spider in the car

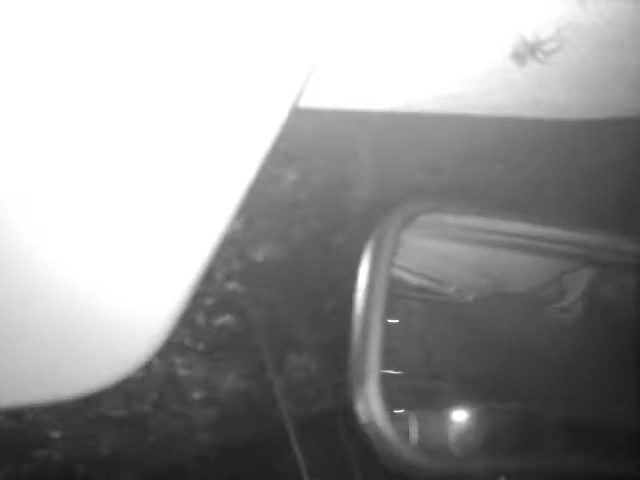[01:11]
How long have I got to keep an eye on it for? Until we get to the capes here. Until we get it higher? Yeah.
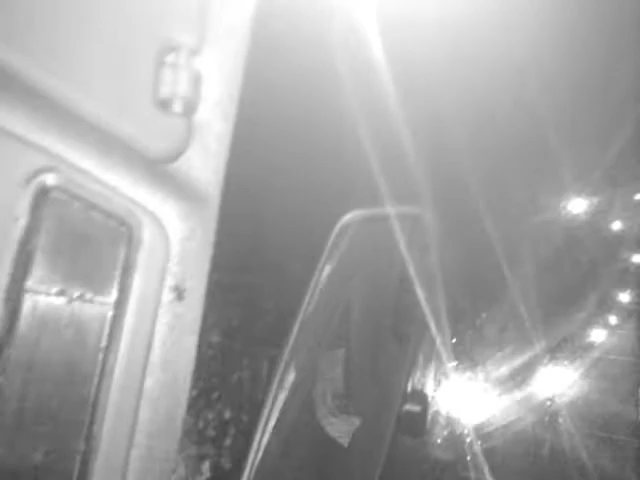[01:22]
Oh, no, what's it doing? Do you not like spiders? You're going the wrong way. No, it's coming right above me.
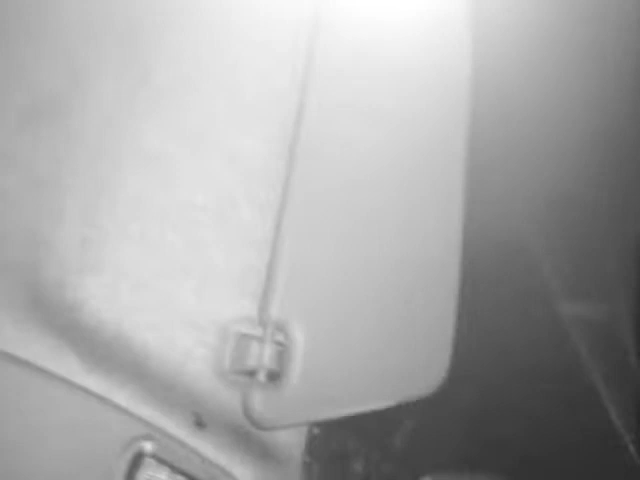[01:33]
Do not like it. No, but I just don't. Why is it coming above my head? Is that what? Is it because the window's open? It's filling my exit.